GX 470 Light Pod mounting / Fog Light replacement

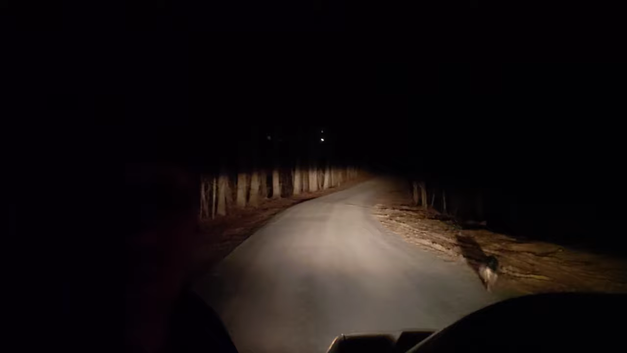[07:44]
Then when you turn them back on, they come on in the halo surround modes, which is fine, that's normal.
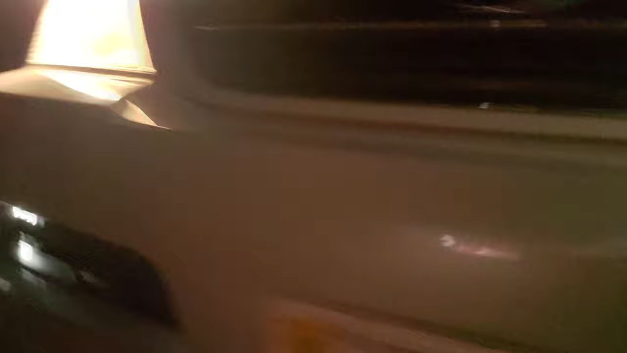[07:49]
The problem comes when you're driving around like this,
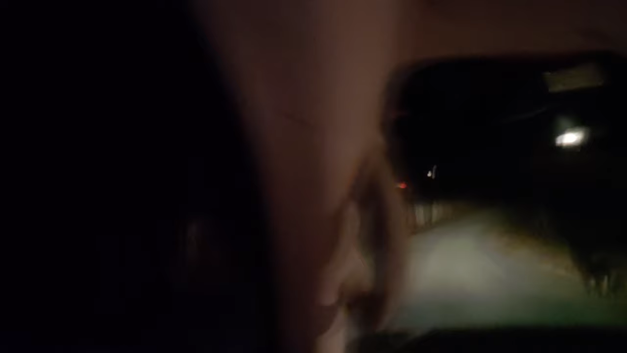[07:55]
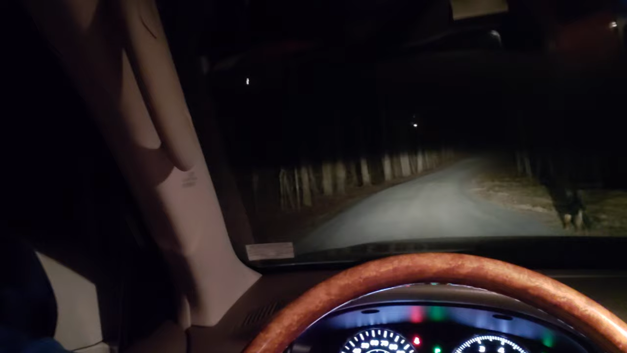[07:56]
with your high beams on, and you see that doggy out there, pretend that's another car. Then you go to cut your high beams off, boom.